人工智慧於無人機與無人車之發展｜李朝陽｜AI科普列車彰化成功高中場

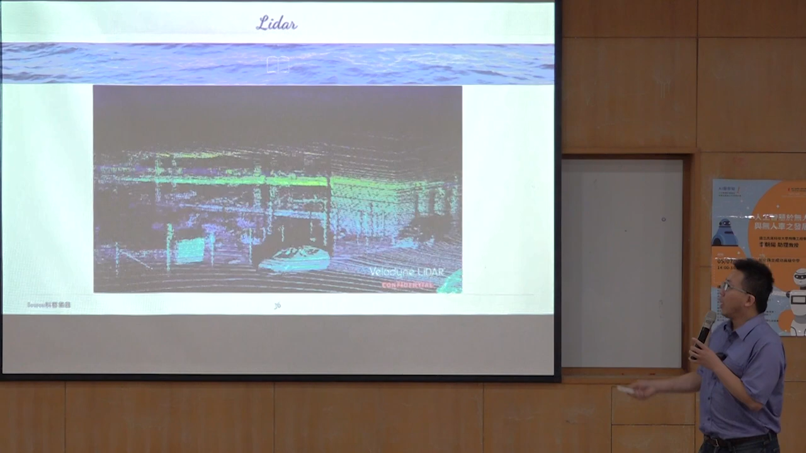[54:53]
它可能要裝6顆以上或是4顆以上前後左右嘛